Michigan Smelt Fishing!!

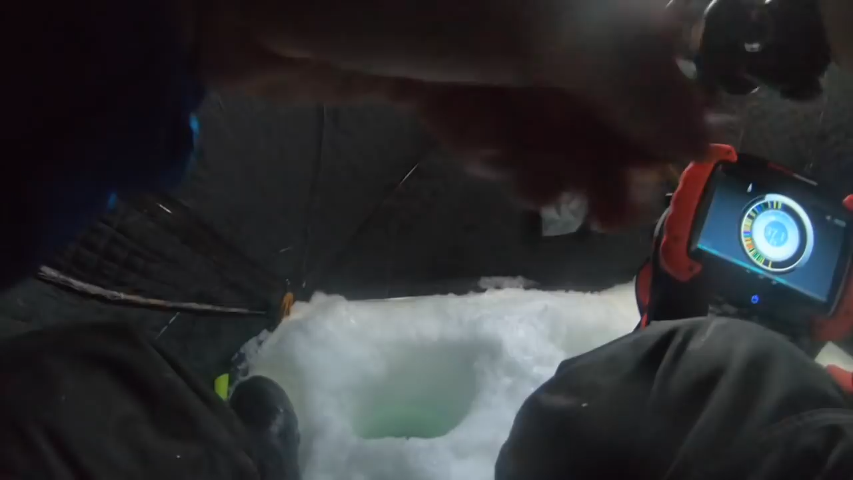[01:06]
found myself another smelt there's just so many fish down there that my fish finder told me it was 30 foot